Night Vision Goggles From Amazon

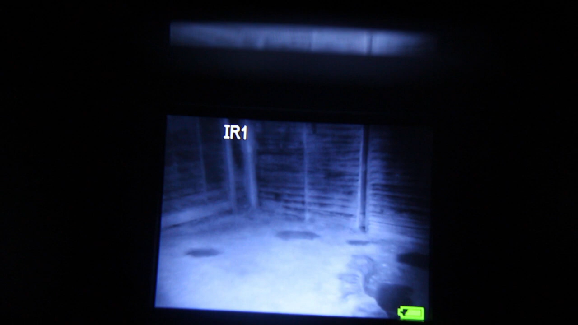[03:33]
So you can see all sorts of detail. And that's on the lowest setting again.
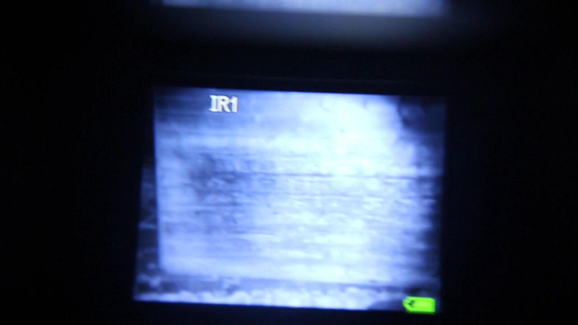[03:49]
Look how good that is.
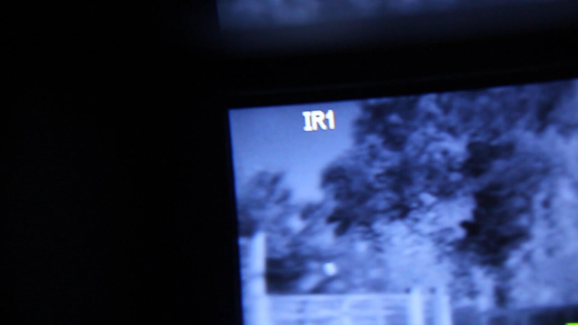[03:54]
Look at all that detail you can see. Isn't that amazing? And I'm just going to go through the settings now. So this is the, this is exactly what it looks like when you're wearing it as well.
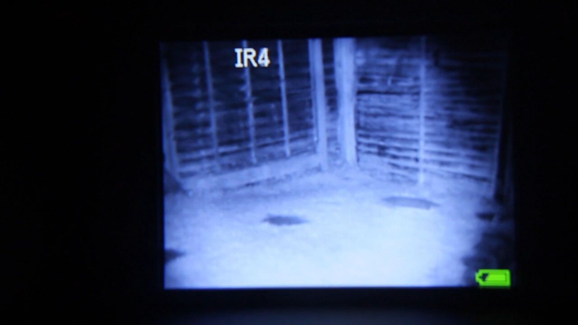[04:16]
So that's the brightest setting. Look how bright that is.
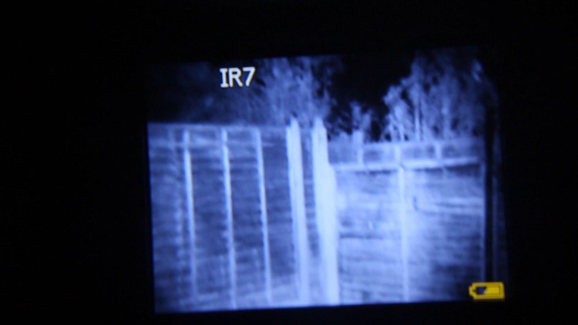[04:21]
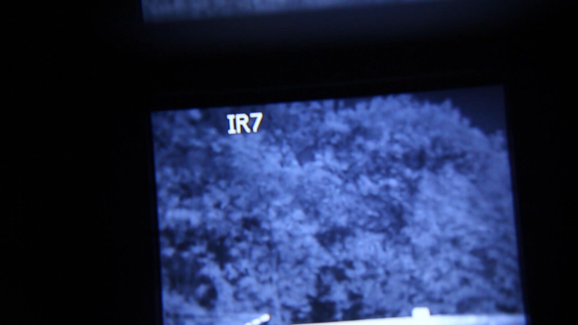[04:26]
I mean, that's just incredible. Yeah. It's a really, really cool.
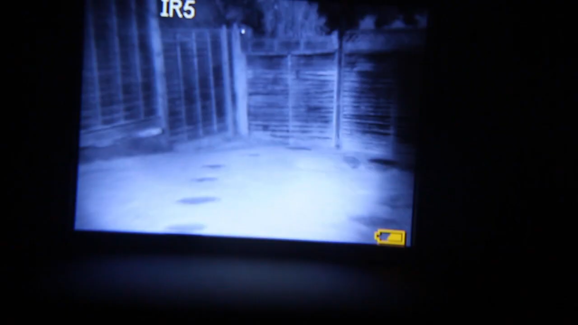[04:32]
So I just want to show you the zoom quickly so you can see it goes two times.
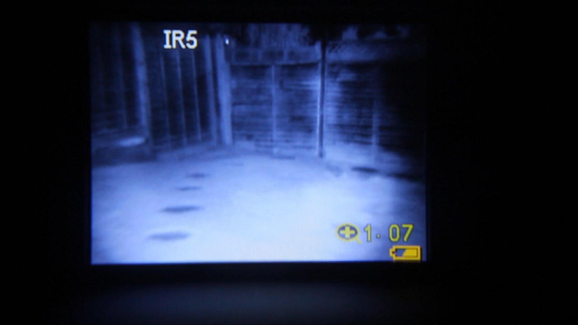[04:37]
So there's just slowly click it or you can hold it and go all the way in.
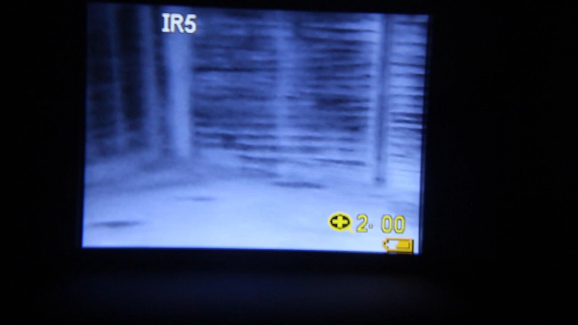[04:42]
Look at that. I mean, it's pretty pitch black out here now as well. That's really, really good.
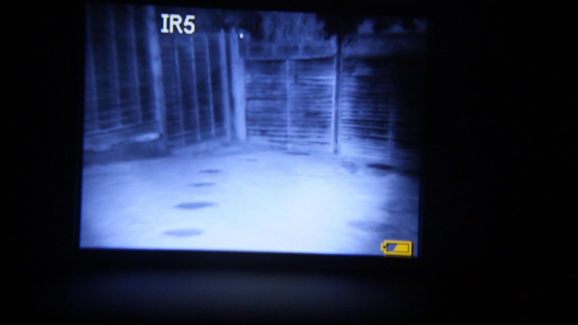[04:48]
This is really cool. You know, like I said, for the price of what it is as well, and it's definitely worth it.